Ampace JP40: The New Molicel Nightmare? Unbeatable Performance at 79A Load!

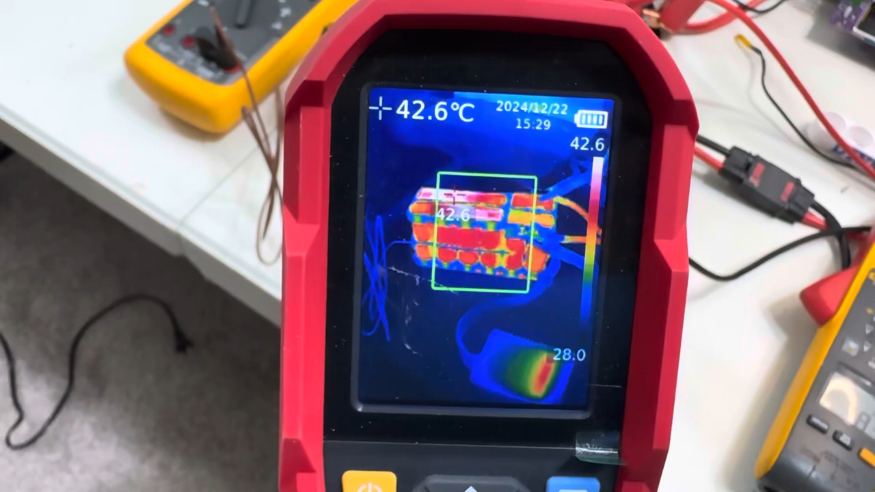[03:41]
On screen: spot 42.6°C
220 moving there's the main there's a pump the for 5 degrees,
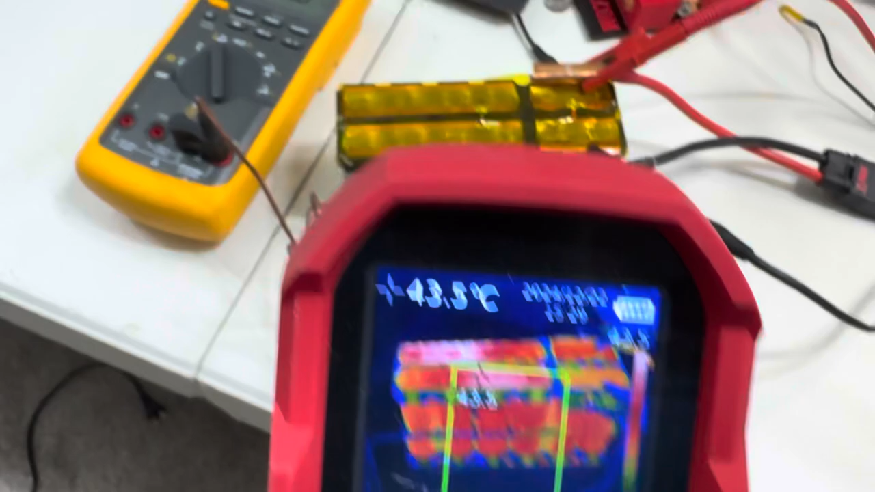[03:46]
if you can notice, actually a little bit more,
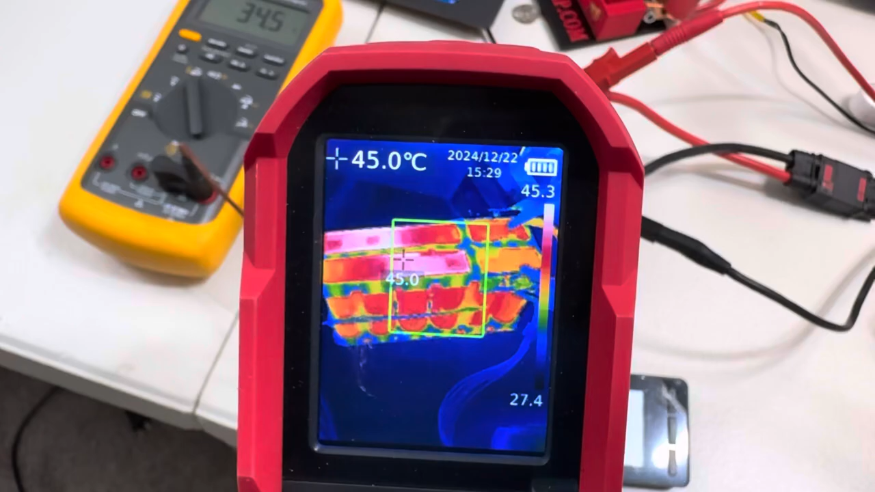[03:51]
On screen: spot 45.0°C
but I want to see if we have see the cables,
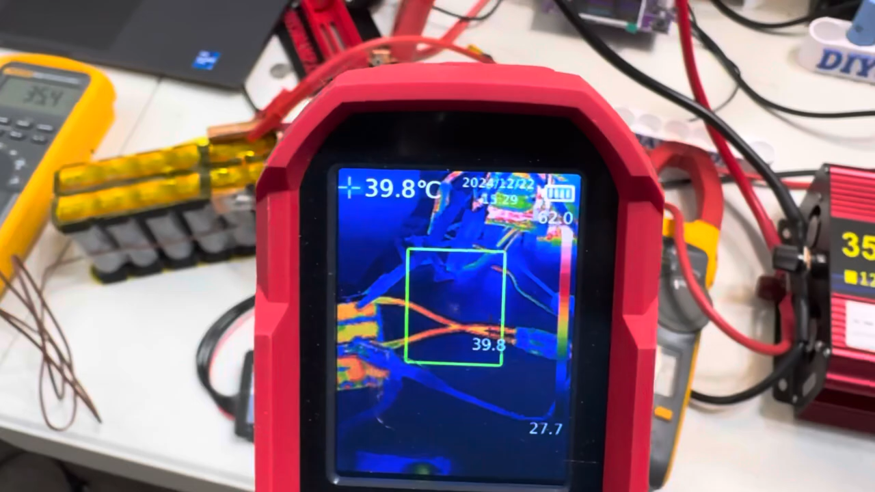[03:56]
On screen: spot 39.8°C
how they are really pretty hard, that's
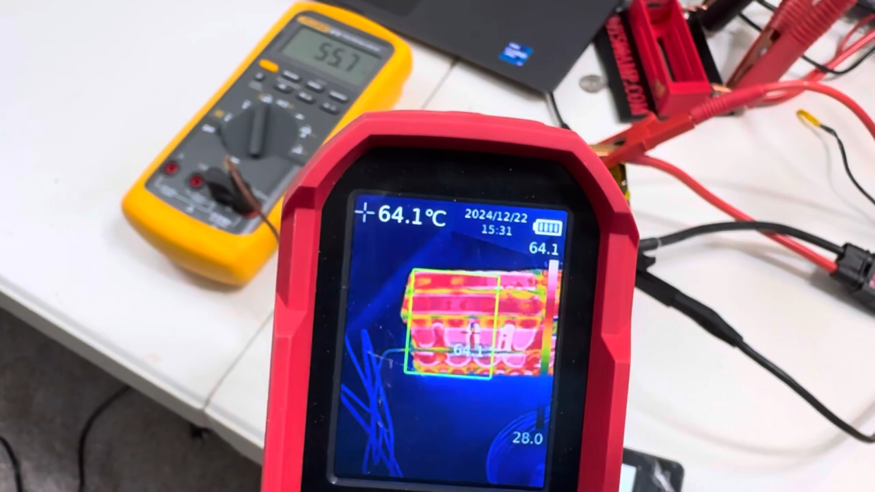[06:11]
On screen: spot 64.1°C
the reason why this read different is because in order to read correctly, it needs to have painted the pack in black to read correctly, but, I mean, we can have an idea, so, this pack is doing amazing, look at this,